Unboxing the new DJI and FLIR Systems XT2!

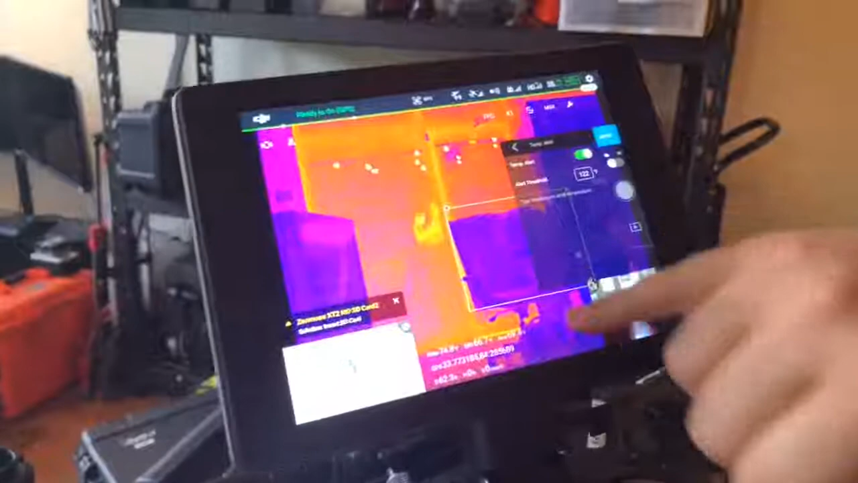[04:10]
So that would be useful if you're, you know, looking for a person doing search-and-rescue during a fire scene.
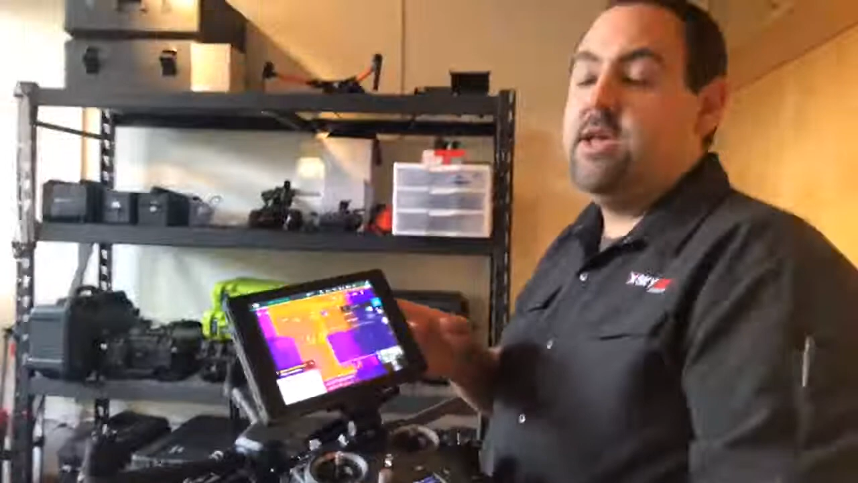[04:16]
If you're looking for things that are over a certain temperature, you can set the temperature alarm. I'm gonna go ahead and turn it off.
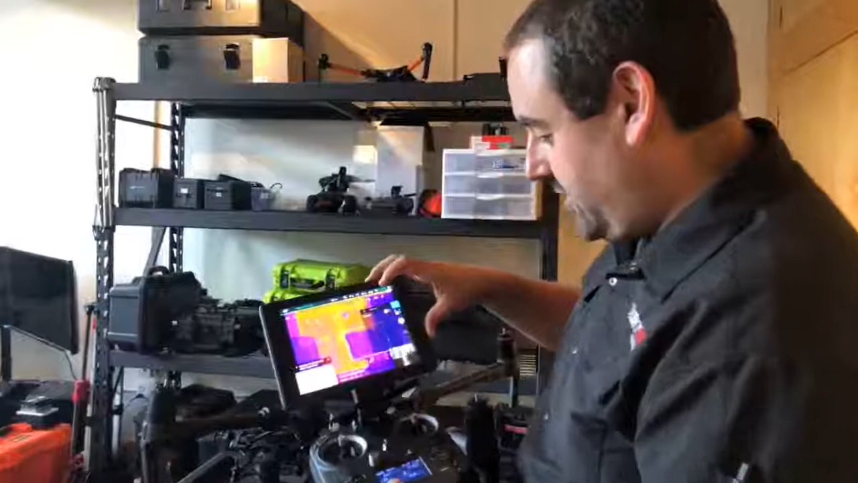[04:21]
But you'll see it's still giving me the high and the low temp there.
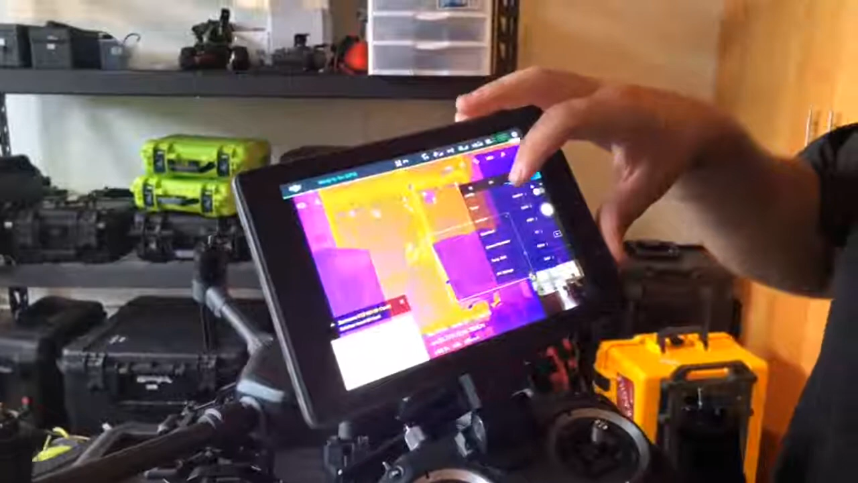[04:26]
I still have isotherm mode, just like you did on the others, and again you can mess with the gain and all the all the different settings in there.
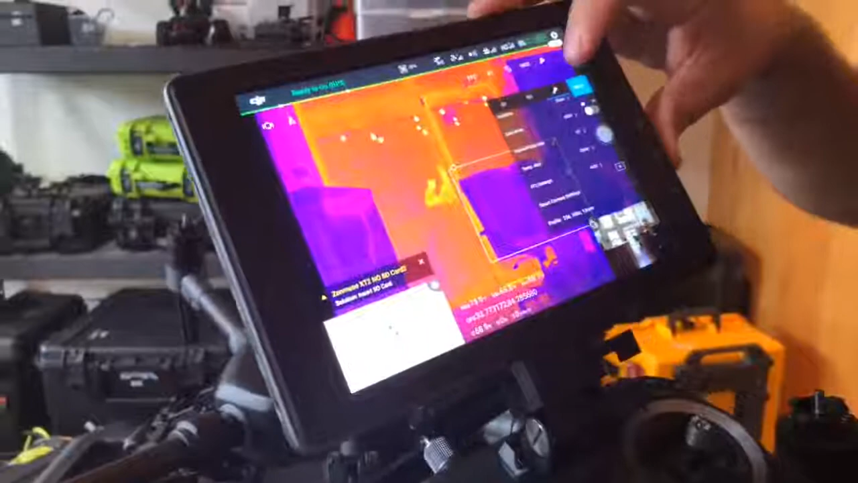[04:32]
One other thing, you can do spot metering as well.
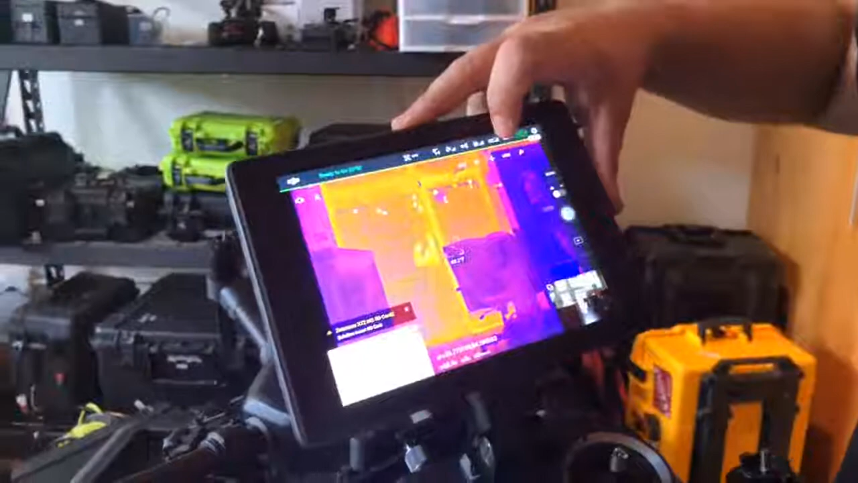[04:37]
So it'll show you the temperature right at the center of the screen, and again this is in the multi-spectral mode.
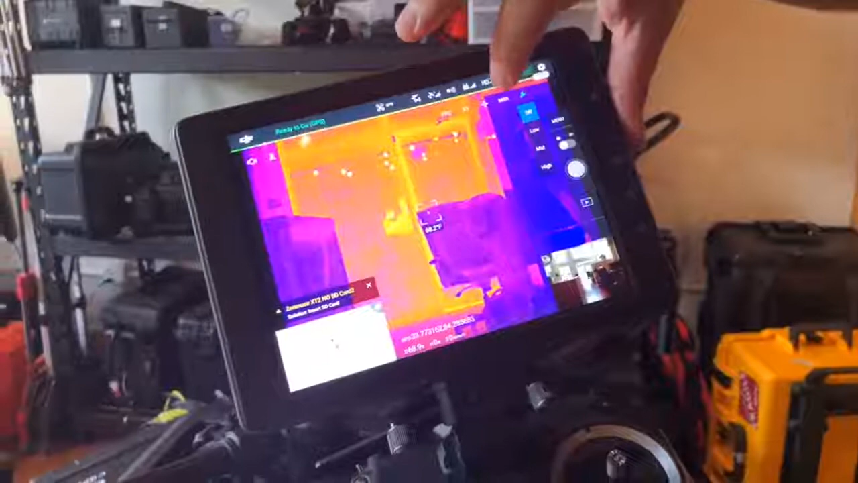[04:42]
If you hit that again, it'll turn into that box where you can see the high and low temperature.
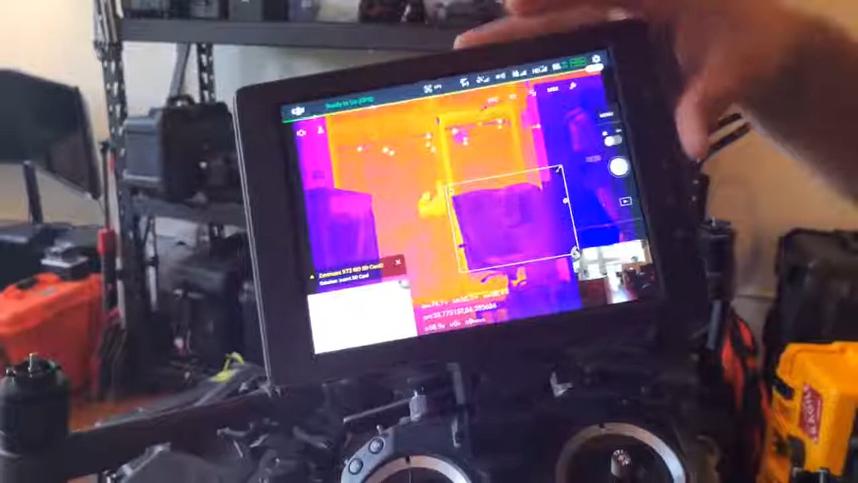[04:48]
Of course the original XT only allowed you to do spot metering in that one place.
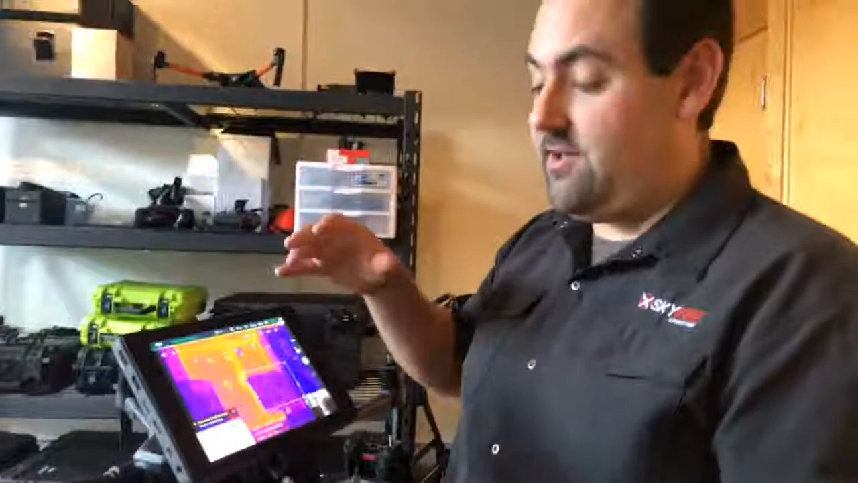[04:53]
We still have all the different color palettes, we still have all the things that we love about the XT-1, but now in this in this dual sensor package.